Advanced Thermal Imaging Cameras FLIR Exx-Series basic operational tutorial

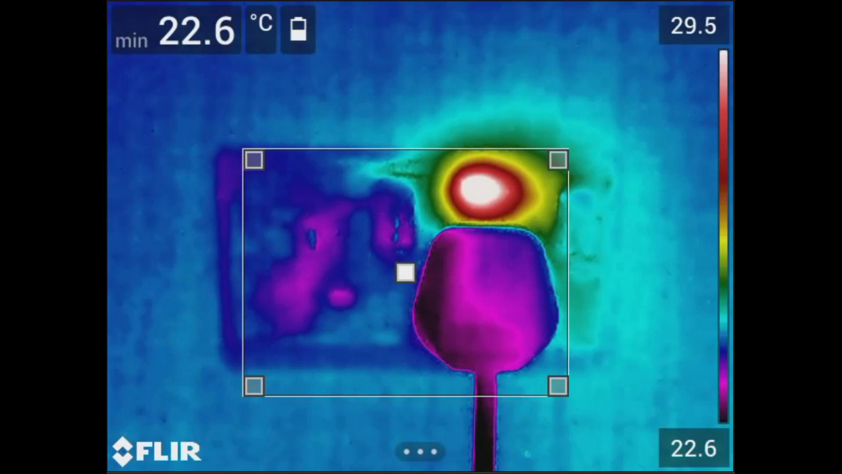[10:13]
On screen: min 22.6°C
You can also set an alarm inside the box.
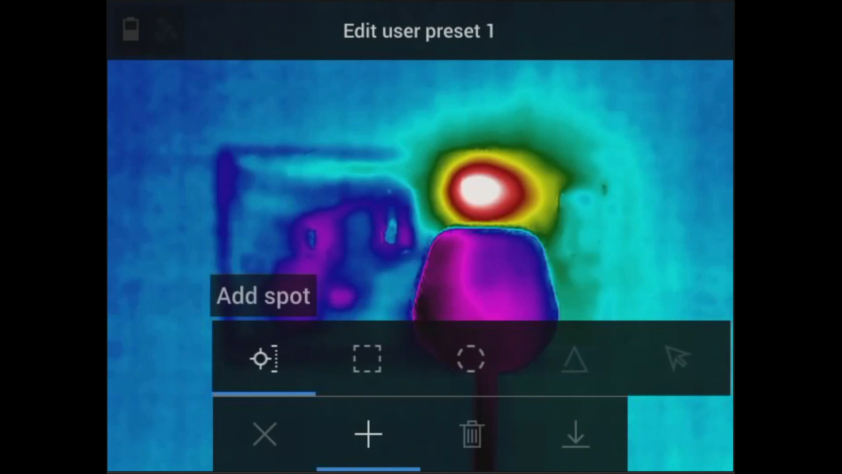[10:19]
Add a spot, box, delta, or a circle.
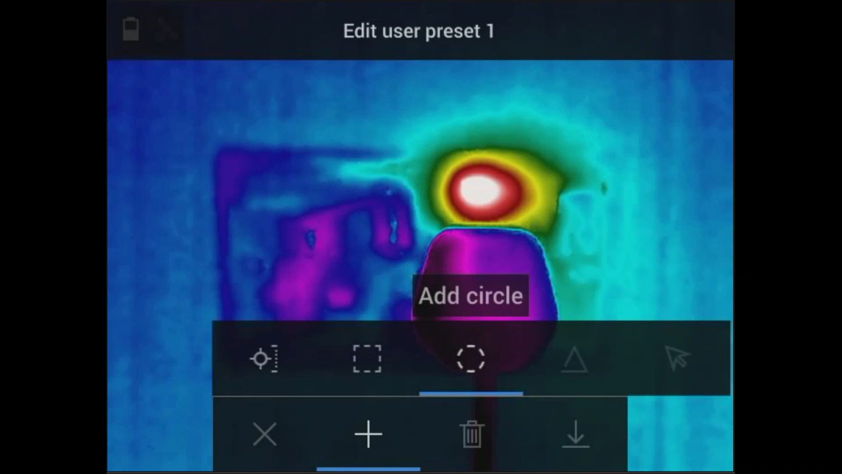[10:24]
For example, isotherms highlight the areas of the image that meet the temperature criteria the user has set.
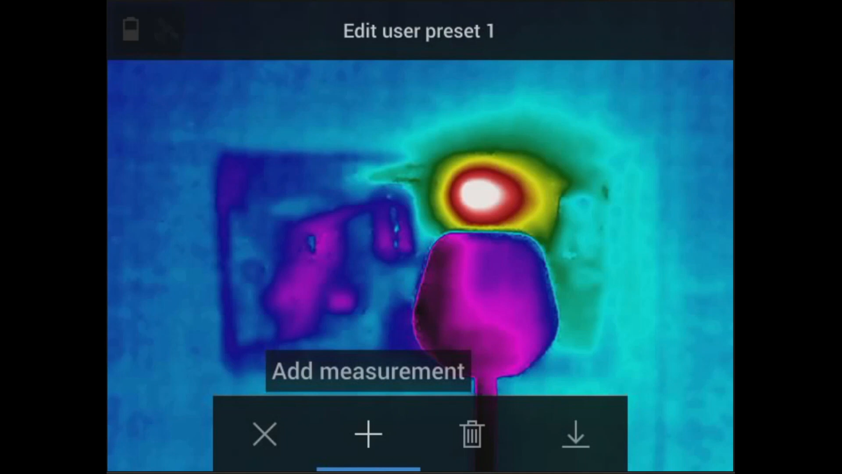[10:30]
You also need to adjust the temperature measurement parameters such as the following.
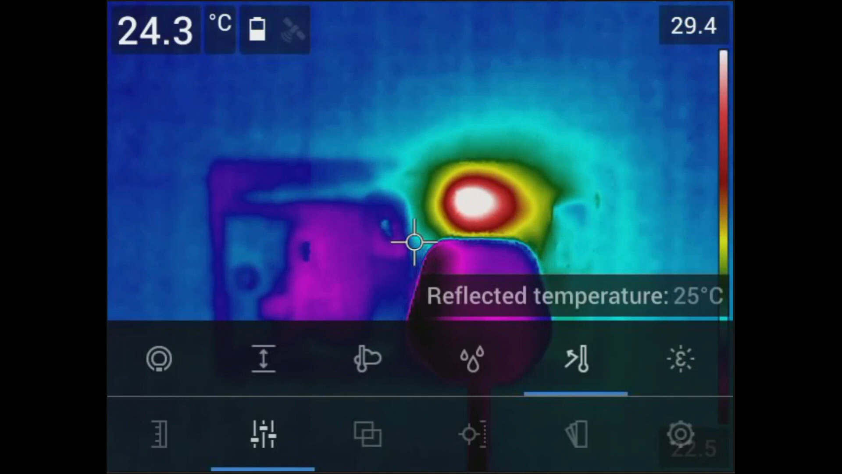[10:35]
On screen: spot 24.3°C, scale top 29.4°C
The emissivity, reflected temperature, relative humidity, atmospheric temperature,
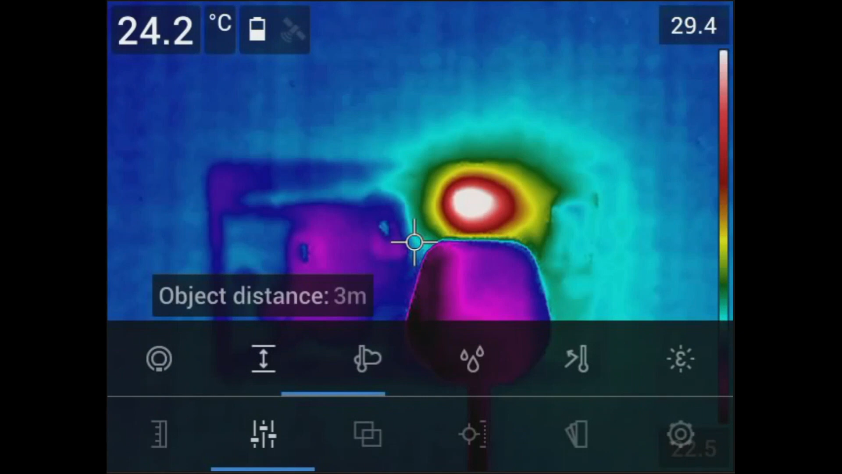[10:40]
On screen: spot 24.2°C
object distance, and external IR window compensation.
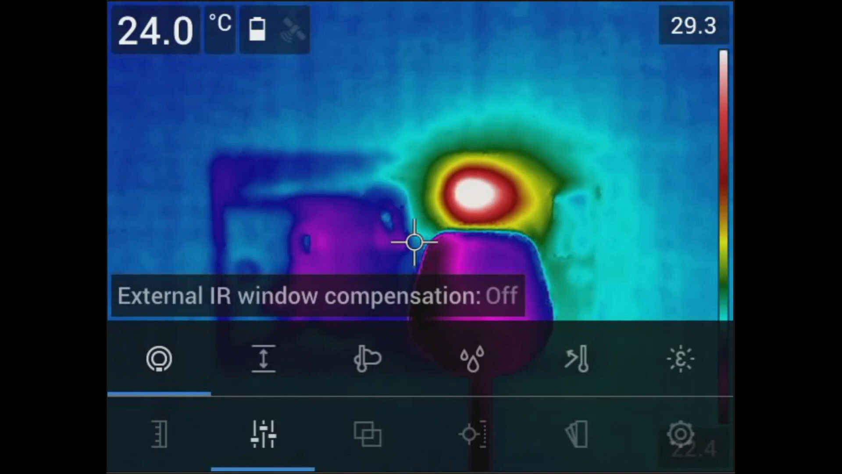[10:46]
On screen: spot 24.0°C, scale top 29.3°C
If we are looking for an IR optic through a piece of switchgear or MCCs,
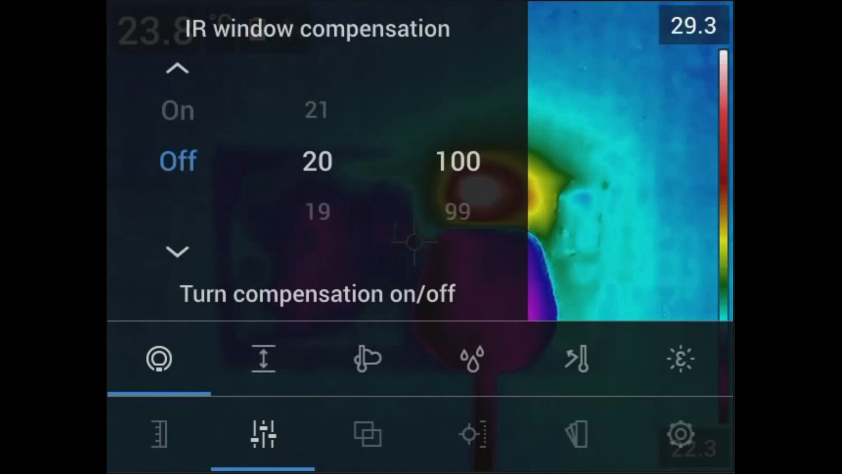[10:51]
you can turn on or off and set the optic temperature also to the transmission rate.
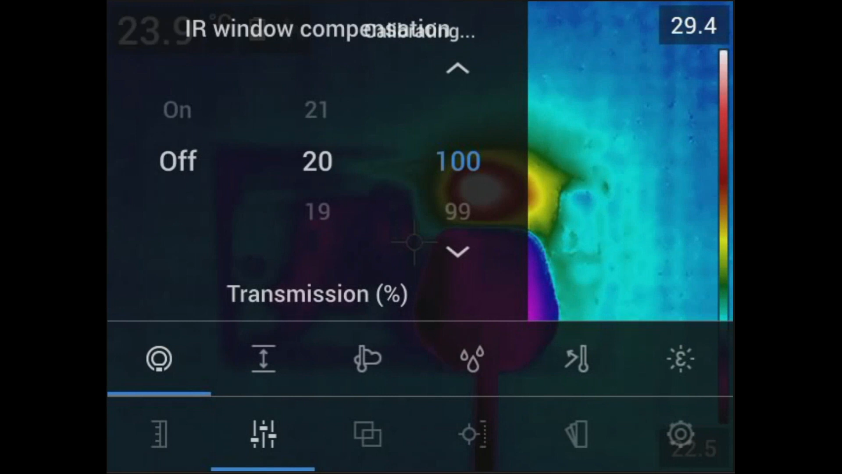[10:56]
These parameters affect the temperature readings, especially emissivity and reflected temperature.
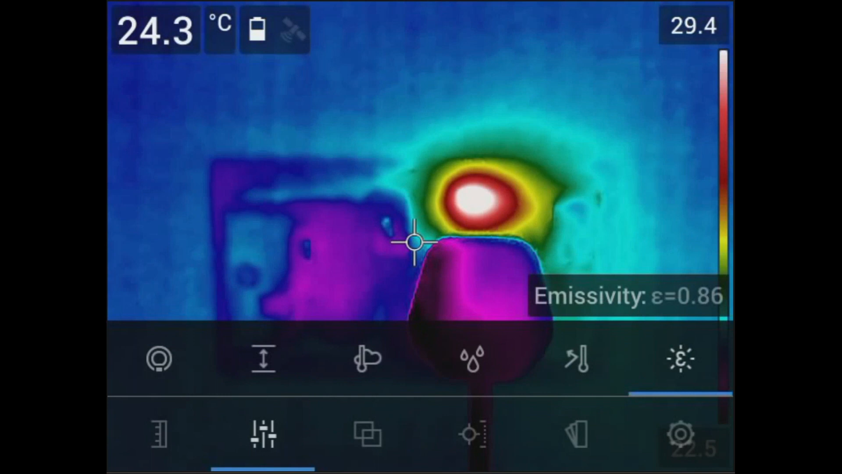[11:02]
On screen: spot 24.3°C
Therefore, it is important to set them correctly.
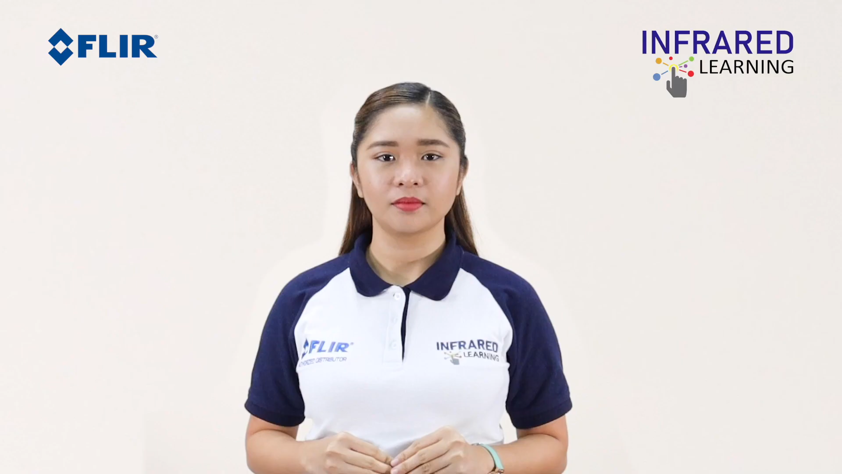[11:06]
With our various special courses, you will know what is the importance of each parameter and how to set them correctly.
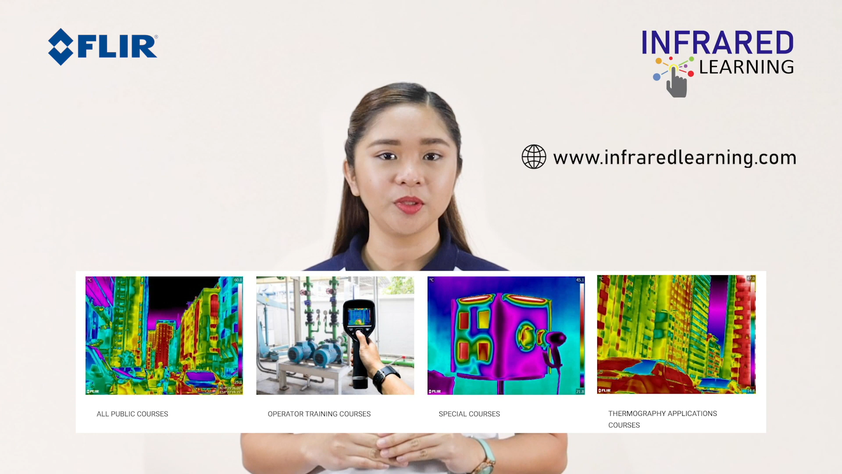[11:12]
Be sure to check them out. Press the main trigger located at the bottom of the autofocus trigger button in front of the camera to capture an image.
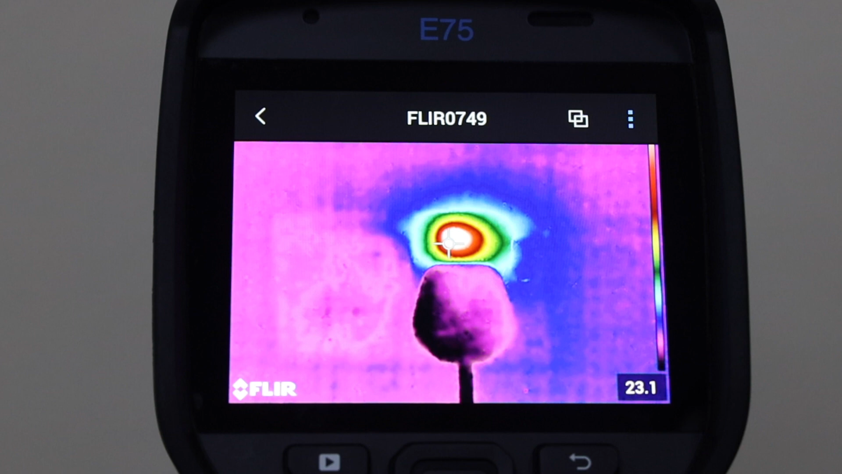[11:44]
To delete the image, navigate the archive then select the image you want to delete. Press the trash icon then select OK. For documenting your work, you can change the settings of your visual thermal sink.
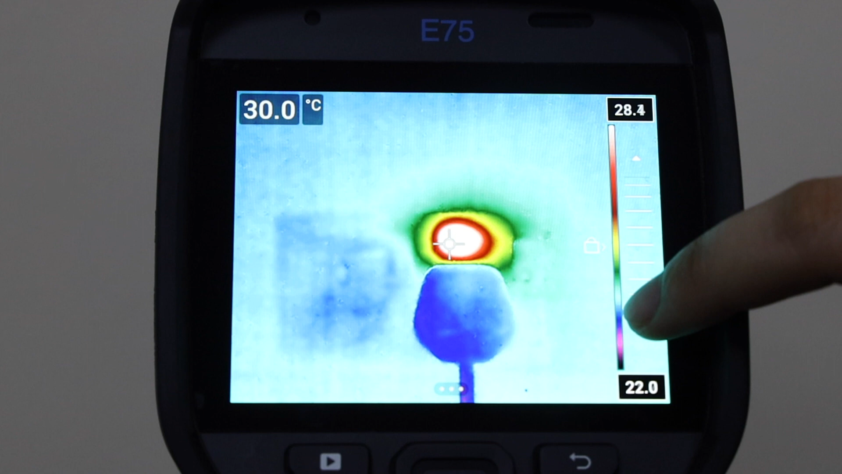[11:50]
On screen: spot 30.0°C
You can add other measurement tools. Add note and text comments which will be automatically added in your report. Voice annotations which is the easiest and fastest way to note important image information. You can do sketch.
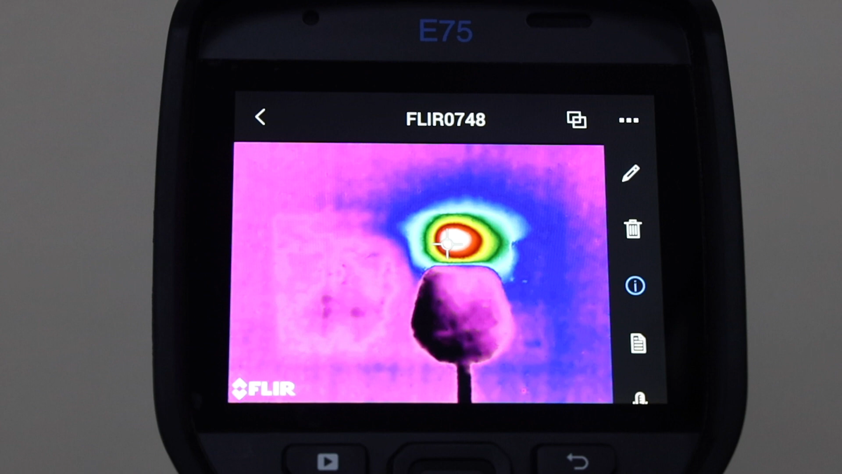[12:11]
You can also view the image information which includes the date and time of your saved image and location where the image was taken.
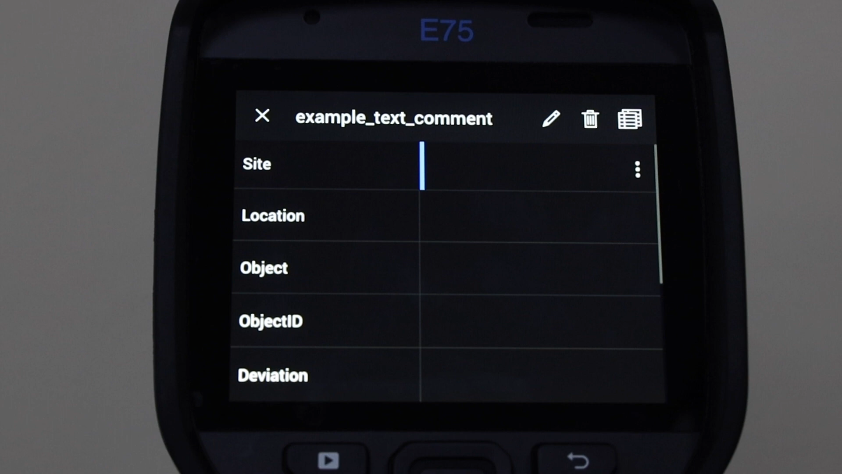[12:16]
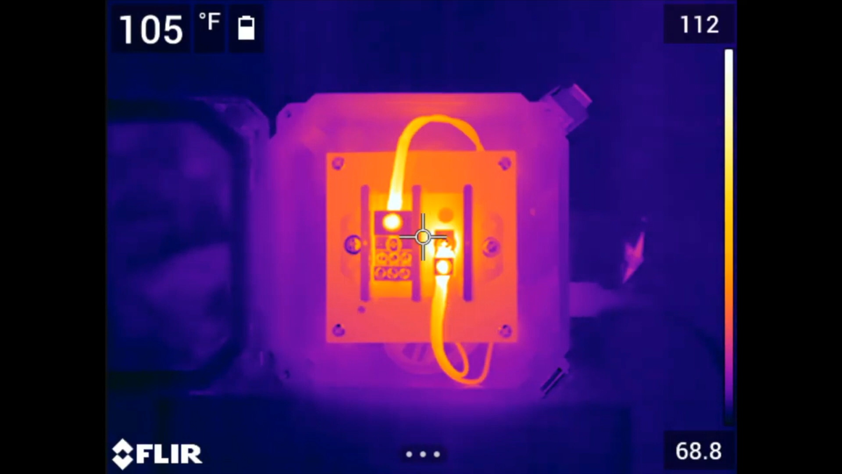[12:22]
On screen: spot 105°F
Occasionally, you will notice the live image freezes for a moment.
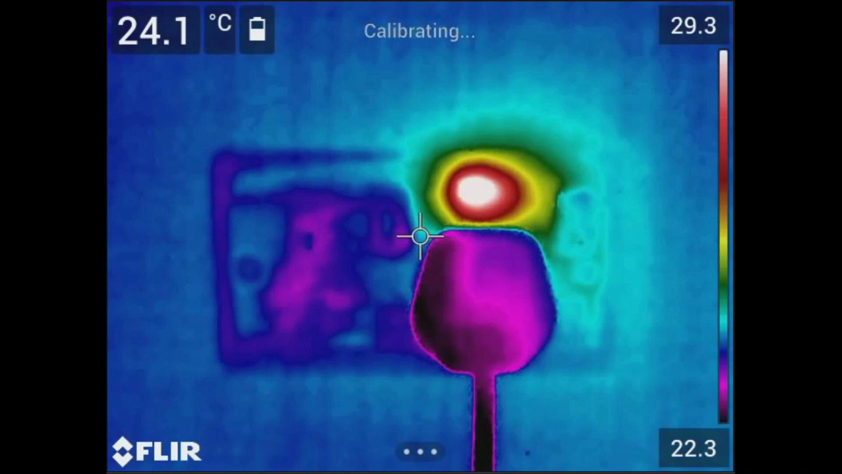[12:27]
On screen: spot 24.1°C
A shutter sound can also be heard during this brief interruption and the word calibrating will appear at the top of the display.
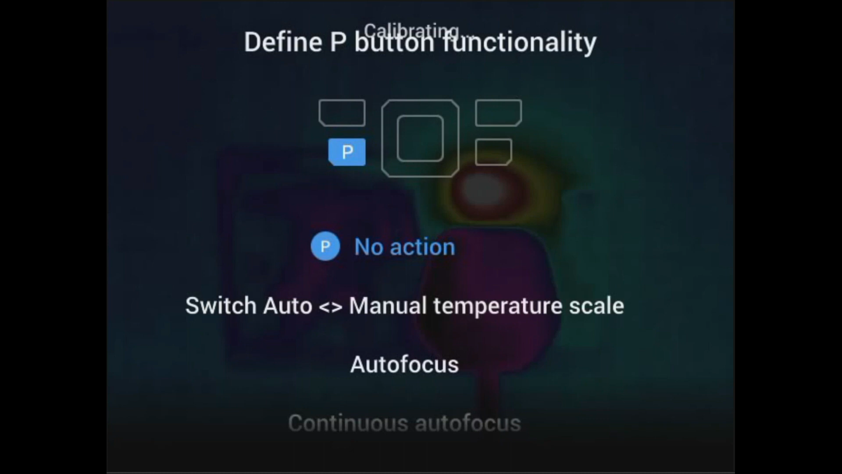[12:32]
This is called non-uniformity correction or NUC. Thermal energy from the surrounding environment or that is generated inside the camera can affect the stability of the detector array inside.
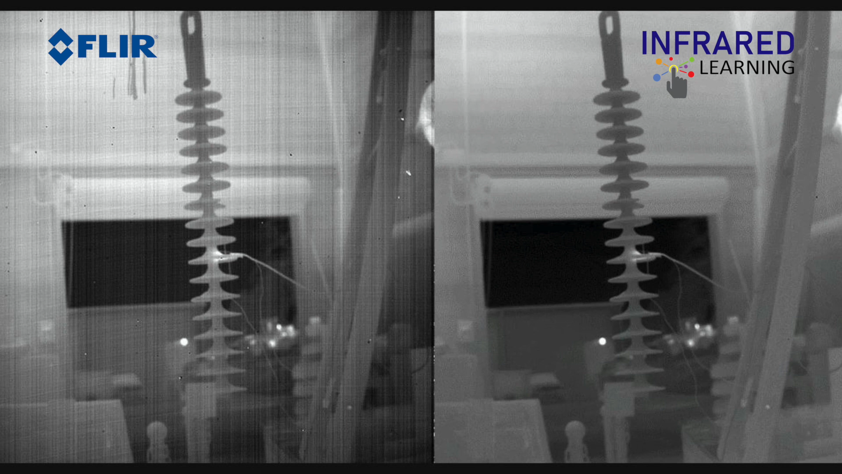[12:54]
causing areas within the field of view to appear artificially warmer or cooler.